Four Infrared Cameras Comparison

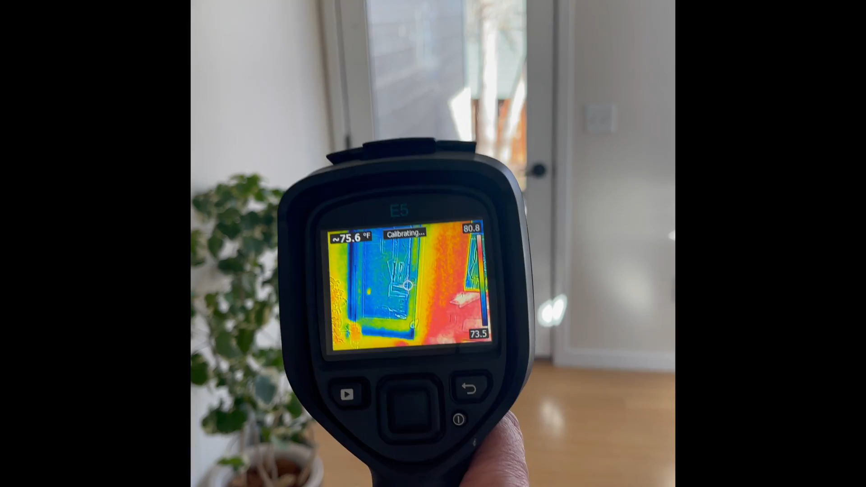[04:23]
On screen: spot 75.6°F
FLIR FLIR E5. And that's what it looks like.
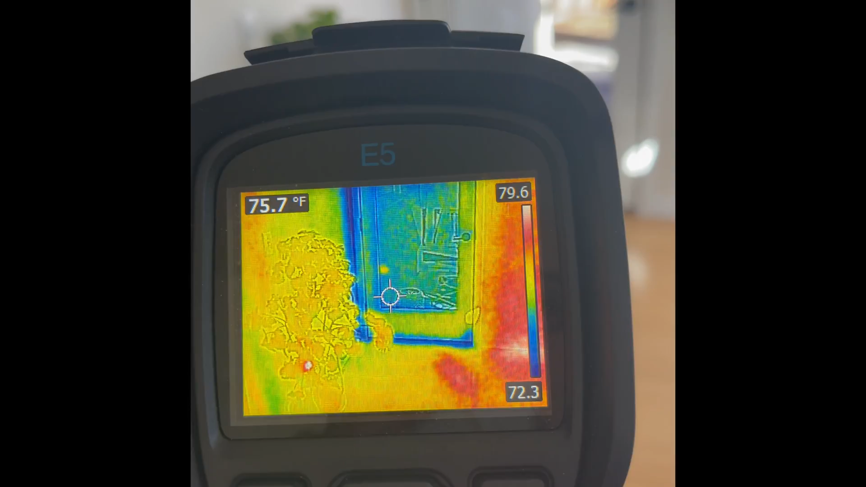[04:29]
On screen: spot 75.7°F
You can see that the door itself, there's some cold air on the corner.
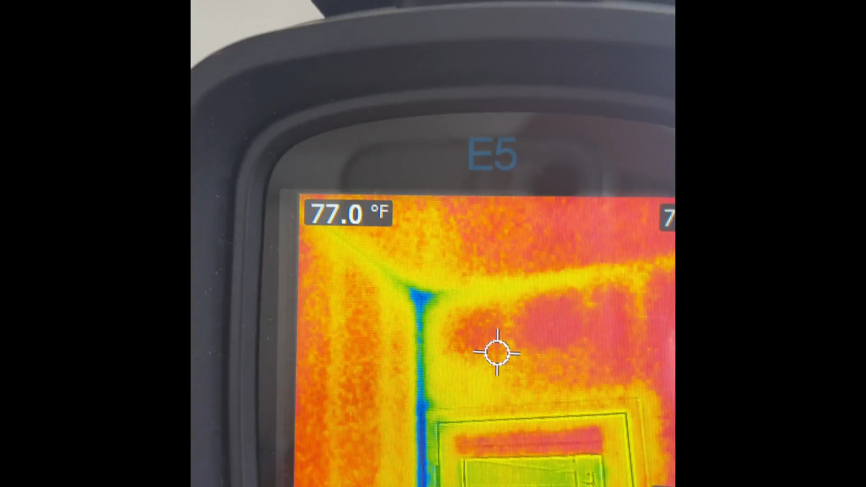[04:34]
On screen: spot 77.0°F
I mean cold surfaces in the corner of the house there.
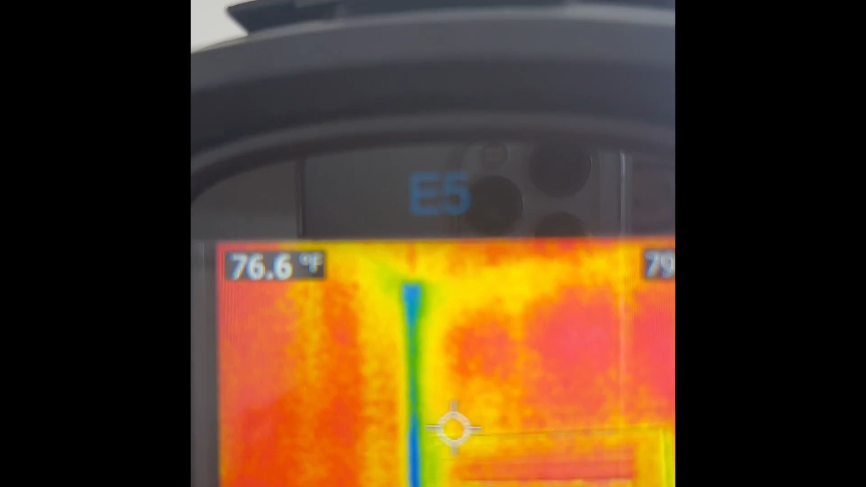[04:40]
On screen: spot 76.6°F
And at the bottom, you can see cool indications of cool surfaces. Probably cold air coming through the bottom where
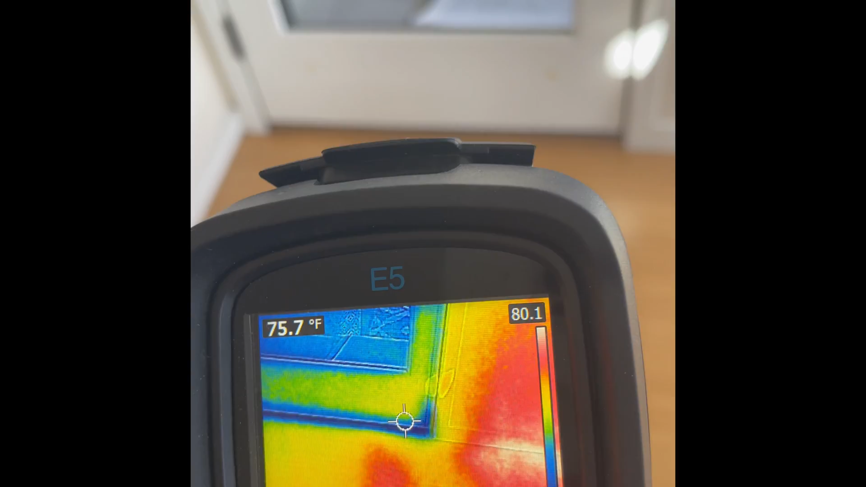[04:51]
On screen: spot 75.7°F
the weather stripping isn't very good, right? The gasket around the door isn't very good.
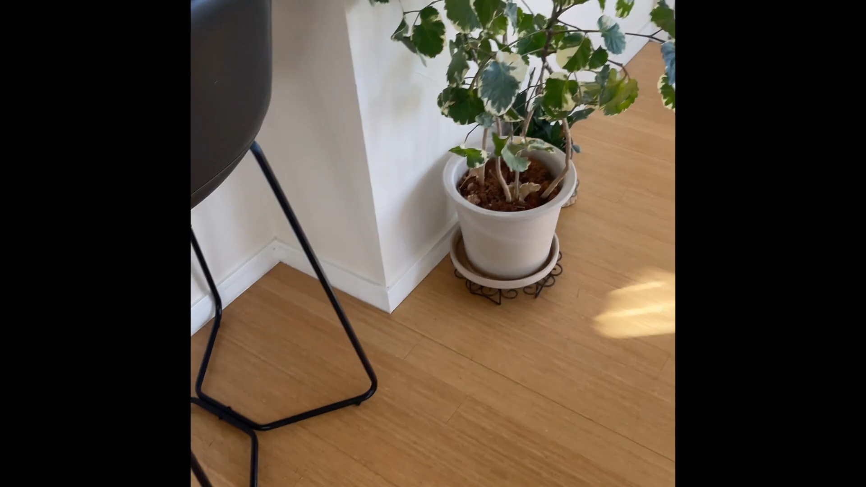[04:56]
So I can see that very clearly.
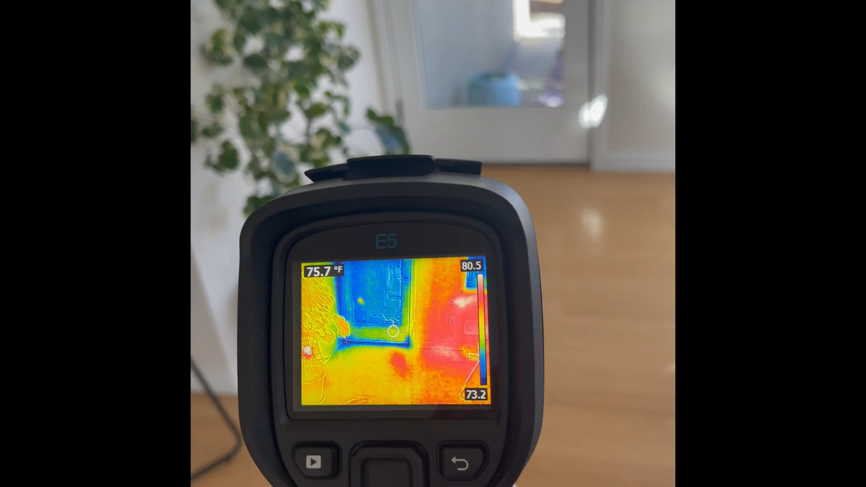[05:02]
On screen: spot 75.7°F
It's very minor. As a home inspector, I probably wouldn't even talk about it. What is that?
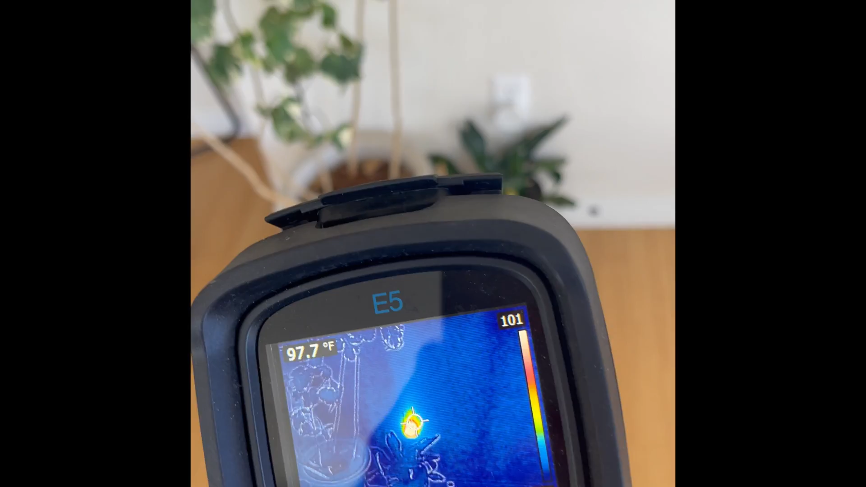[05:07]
On screen: spot 97.7°F
Why is that hot? Oh, that's a Wi-Fi thing. So I clearly picked that up, right?
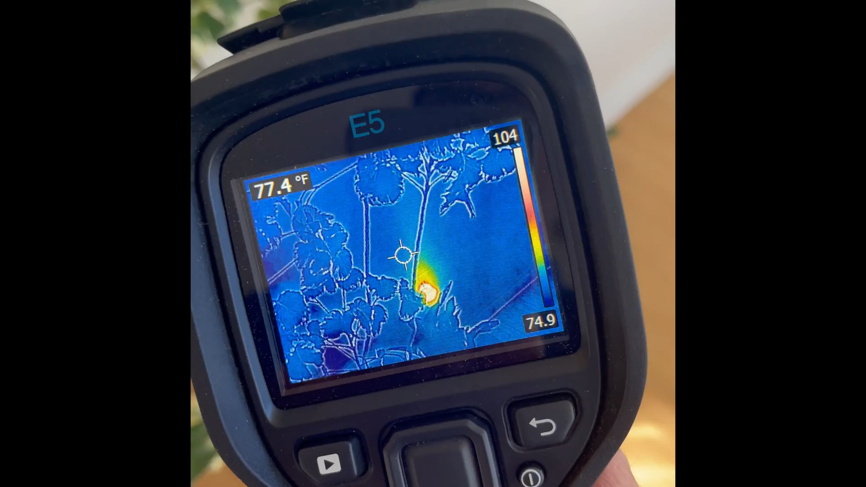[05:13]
On screen: spot 77.4°F
With my infrared camera, you can see something is plugged in and it's warm. And this, the bottom of the door, is cool.
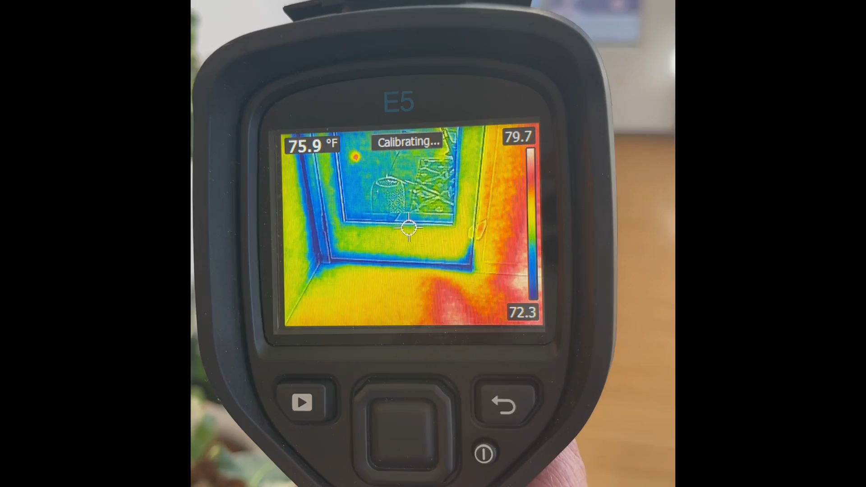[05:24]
On screen: spot 75.9°F
And it could be some air intrusion coming in from the cold air outside. Okay, so that's a FLIR E5.
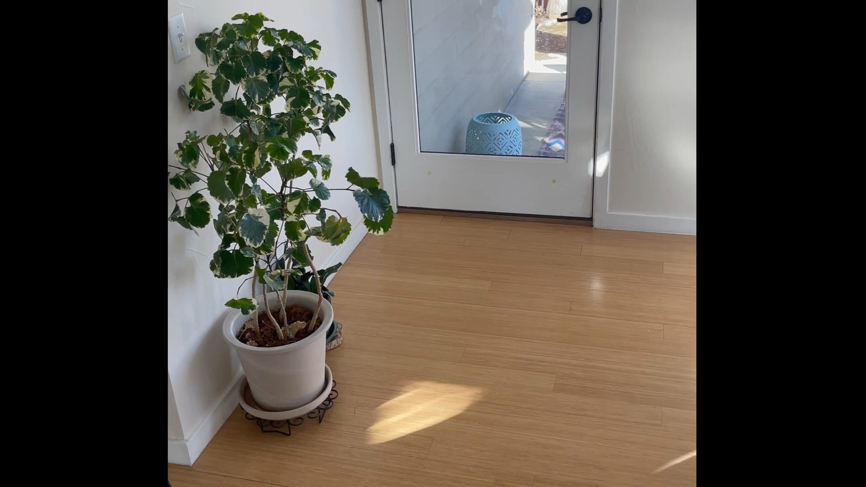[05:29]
Same exterior door, cold outside. FLIR C2 is the FLIR C2.
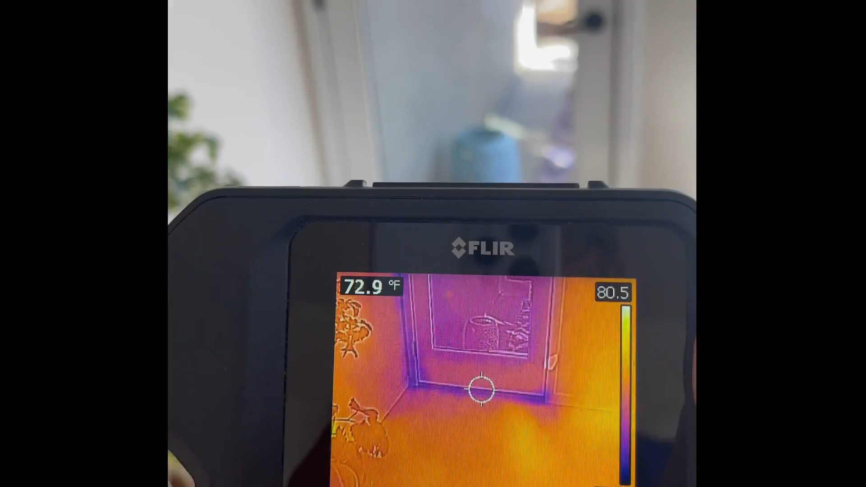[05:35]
On screen: spot 72.9°F
And just about the same results, right? I could tell that it's cool there and there's some cold corner there,
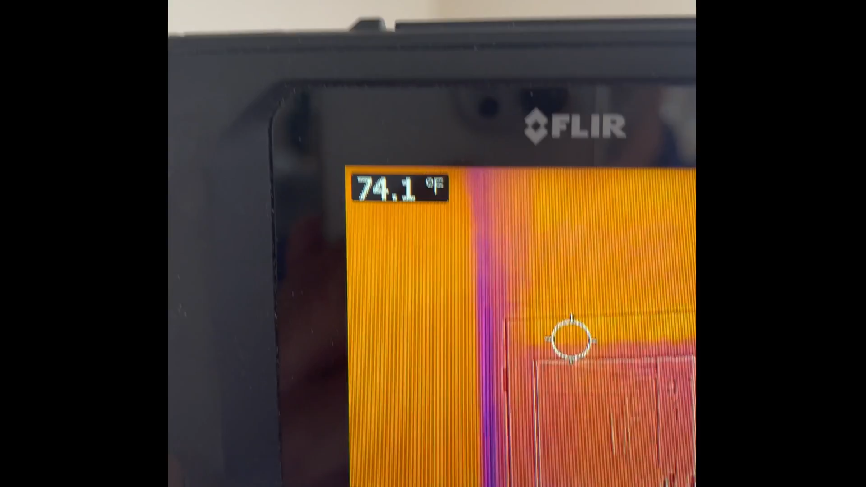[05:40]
On screen: spot 74.1°F
cold surface. Maybe it's not insulated very well around that area.
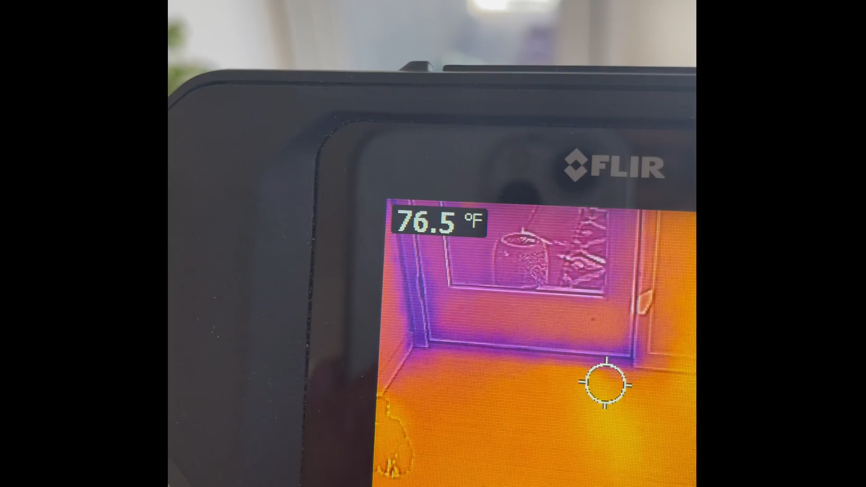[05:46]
On screen: spot 76.5°F
And maybe some weather stripping could be some gasket.
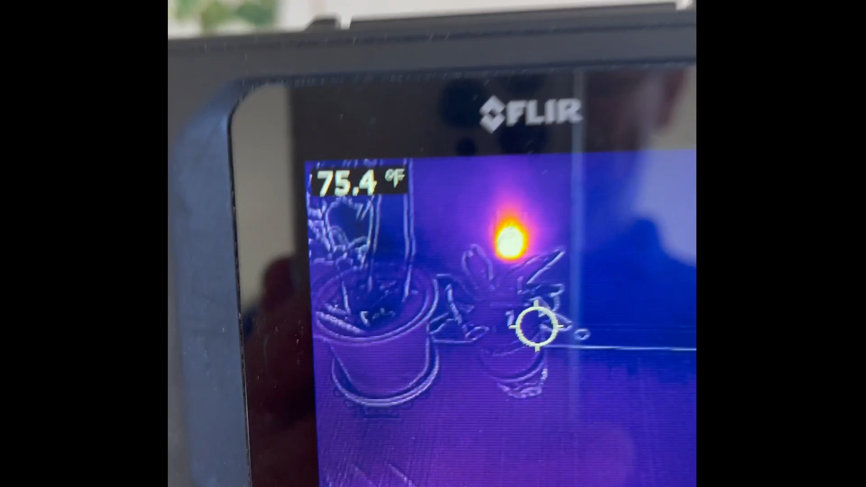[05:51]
On screen: spot 75.4°F
And that's on fire, right? So you can see that, that little Wi-Fi instrument that's plugged in there.
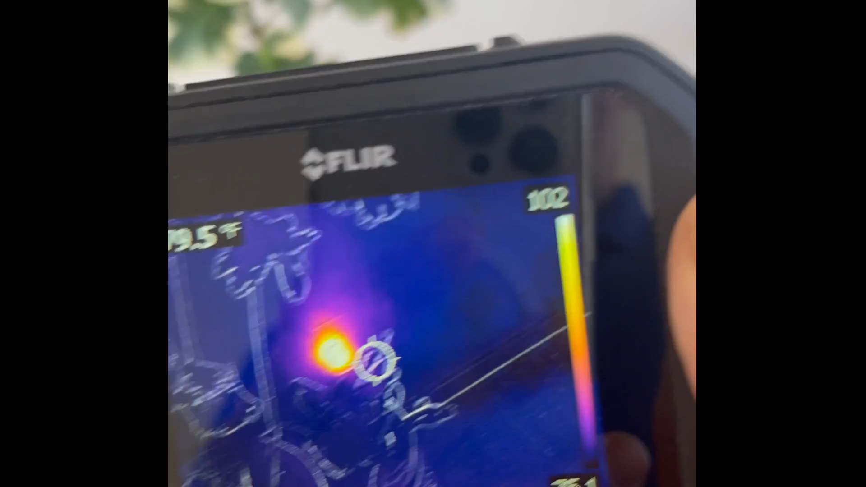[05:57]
So that's a pretty good, easy indication of what a FLIR C2 camera can do.
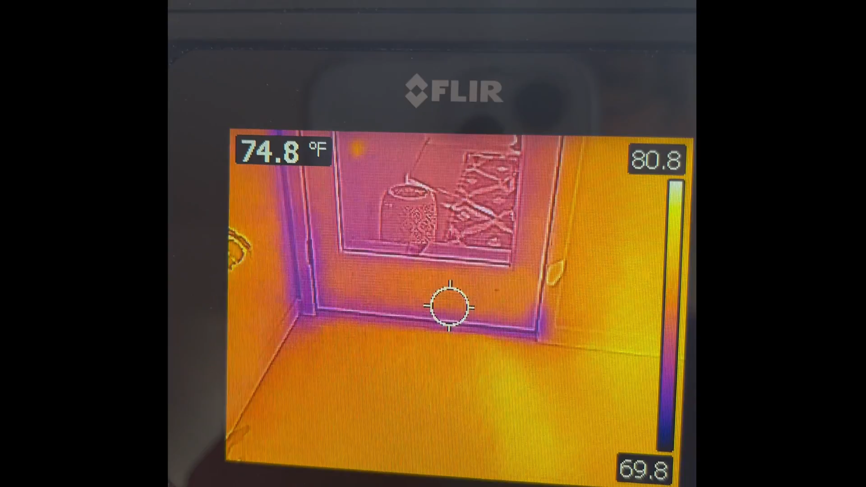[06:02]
On screen: spot 74.8°F
Okay, so same door. And this is the perfect prime infrared camera.
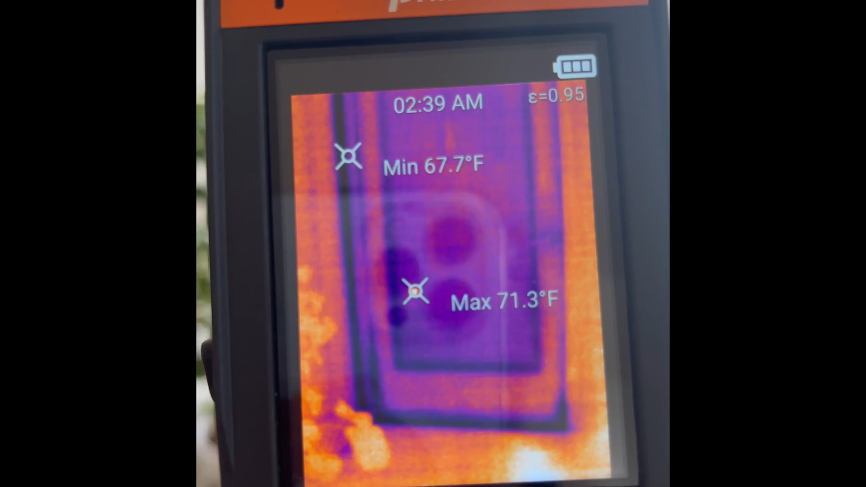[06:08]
On screen: max 71.3°F, min 67.7°F
And it did well with the sink. Remember the splash marks? We could see the splash.
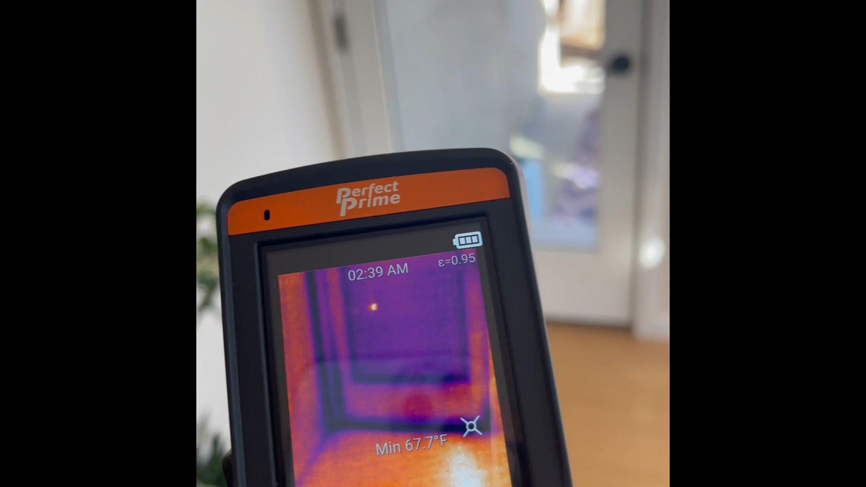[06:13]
On screen: min 67.7°F
And it's doing well here. So you could see that it's very different, the surface areas around here.